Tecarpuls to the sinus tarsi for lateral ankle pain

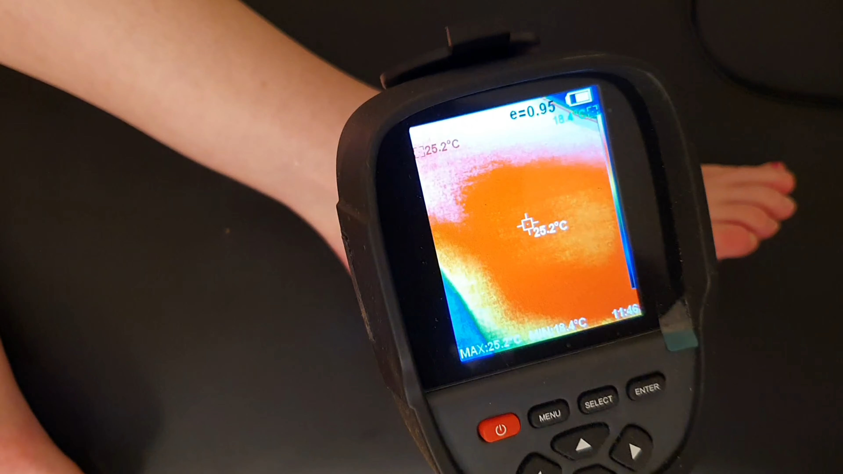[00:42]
On screen: spot 25.2°C
So if we're looking at the thermal image here 25-26 degrees in and around the front of the ankle.
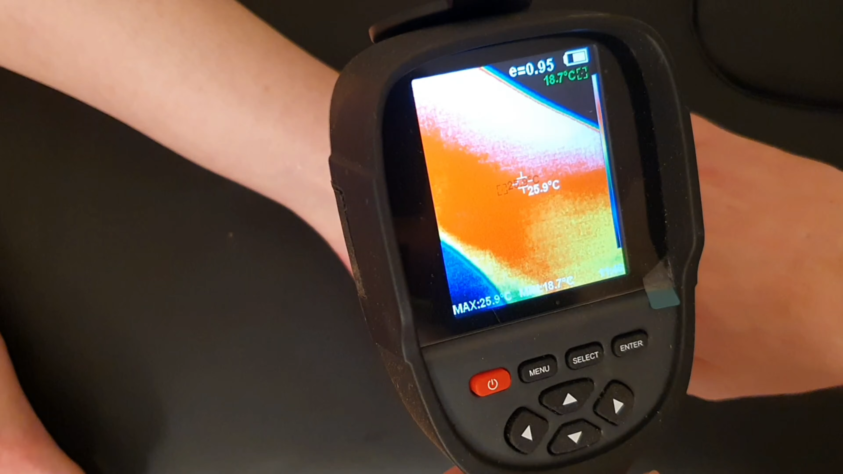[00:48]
On screen: spot 25.9°C, max 25.9°C
I'll just put my finger specifically onto the
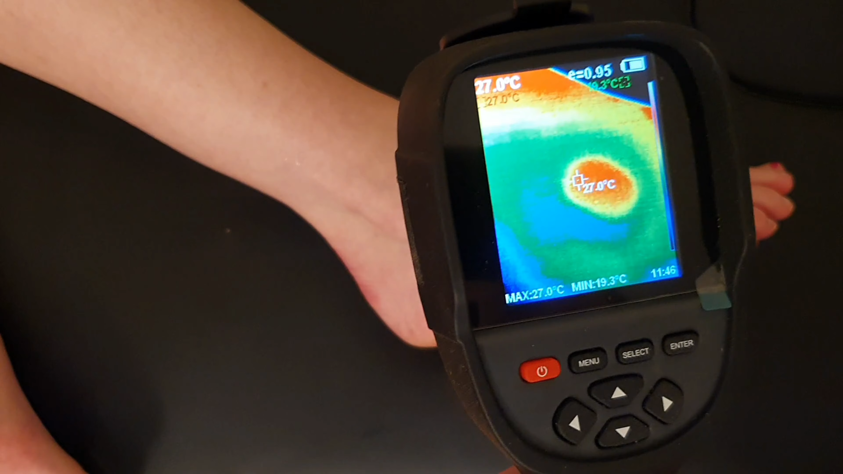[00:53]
On screen: spot 27.0°C, max 27.0°C, min 19.3°C
ATFL so you can see the temperature is about 27 degrees ish.
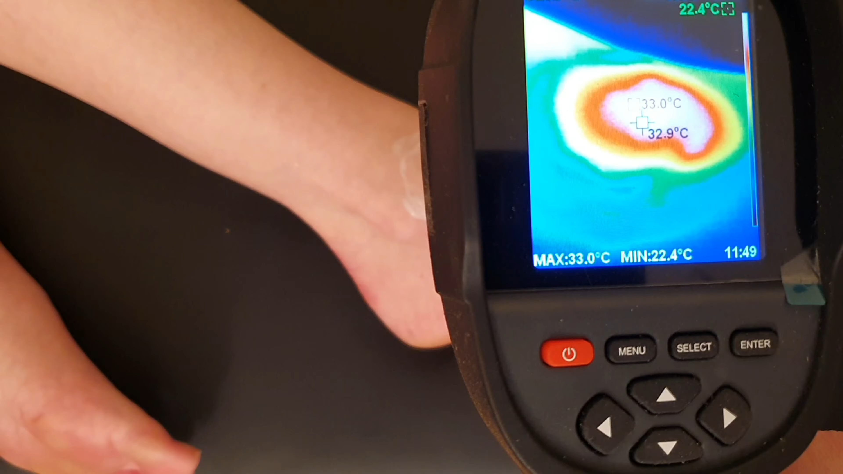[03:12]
On screen: max 33.0°C, min 22.4°C
As you can see here the temperatures come up really nicely 33-34 degrees. Yeah the perineae will actually ramp down offering
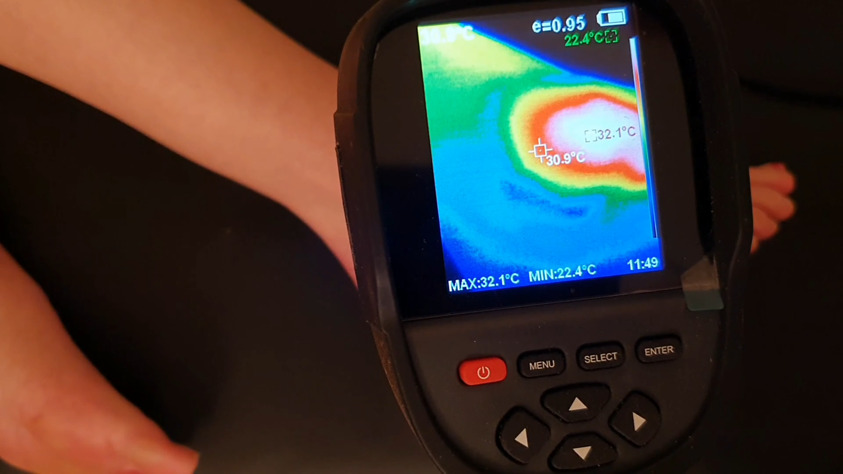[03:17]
On screen: spot 30.9°C, max 32.1°C, min 22.4°C
less muscular support to the area rather than more and so very important to get it back as quickly as possible.